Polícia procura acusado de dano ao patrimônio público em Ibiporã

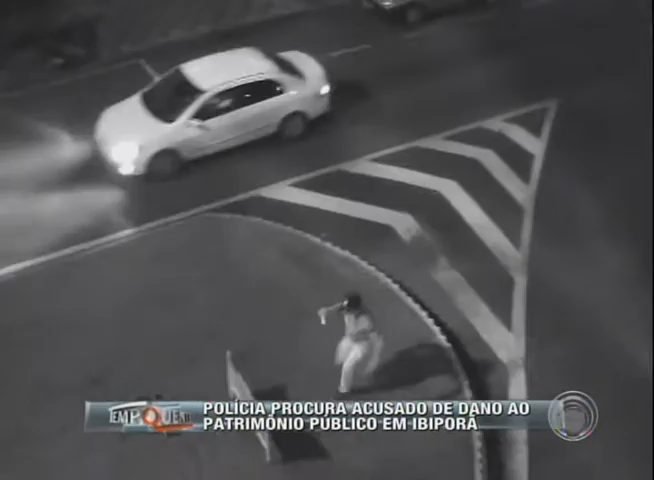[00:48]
Ali, pelo que a gente observa pela filmagem, ele tem certeza de que está sendo observado.